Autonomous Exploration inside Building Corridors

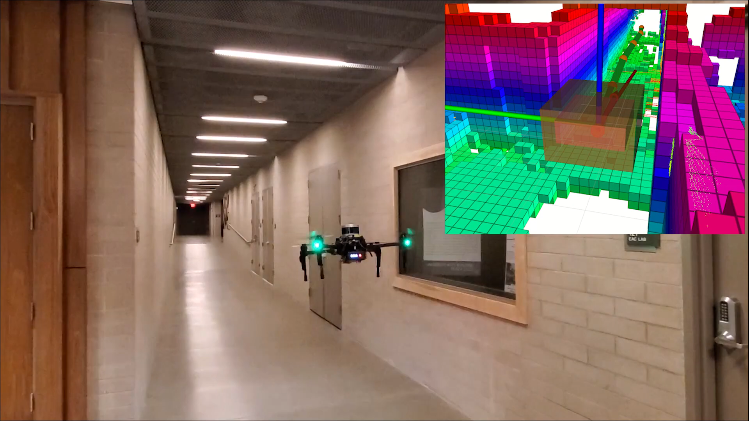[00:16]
we present the autonomous exploration of a building with narrow corridors using an aerial robot.
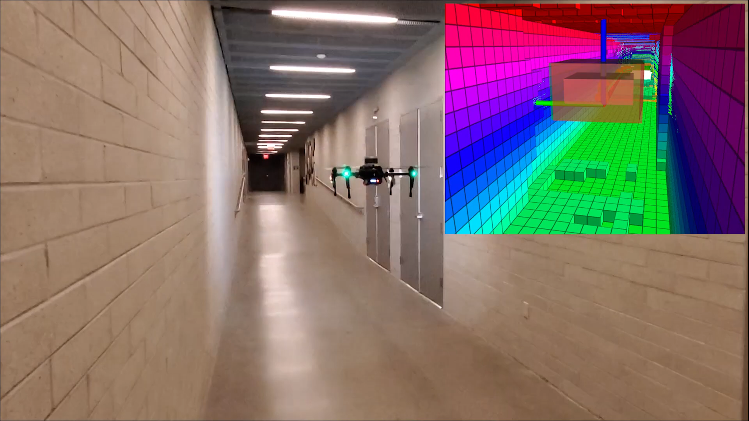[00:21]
The robot utilizes a multi-modal LiDAR visual inertial localization and mapping approach that
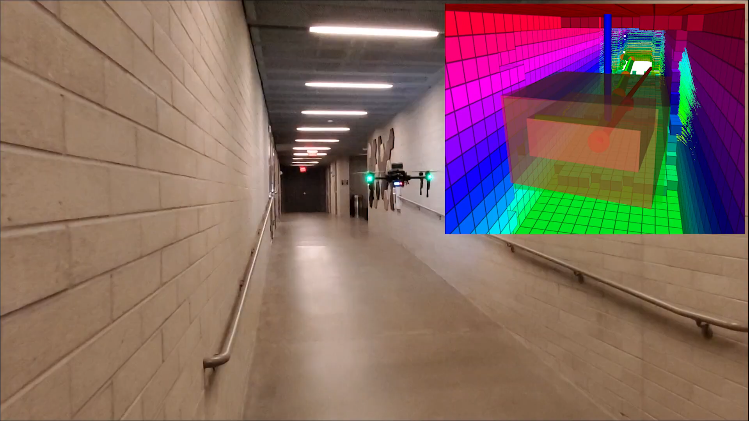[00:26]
allows it to resiliently estimate its pose despite the lack of geometric structure.
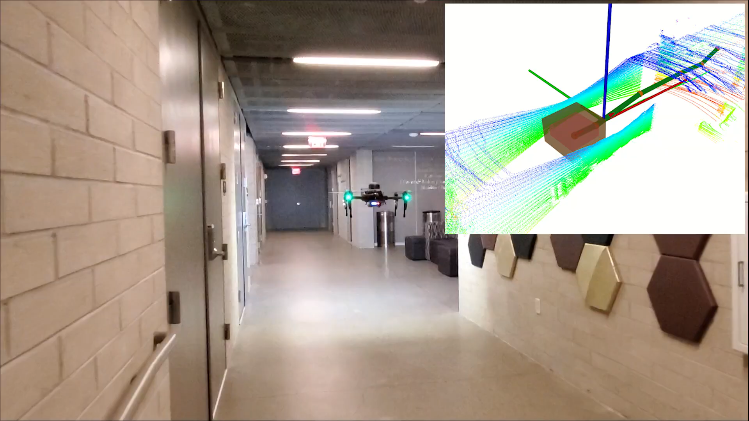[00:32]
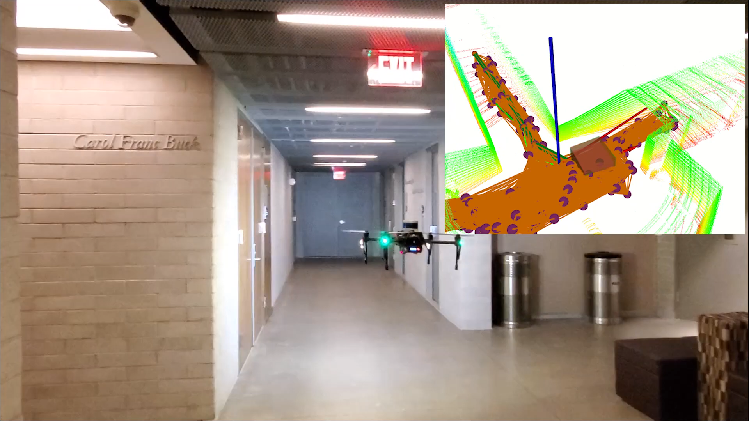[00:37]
To facilitate autonomous exploration, the robot further builds, in real-time, an occupancy map which is then exploited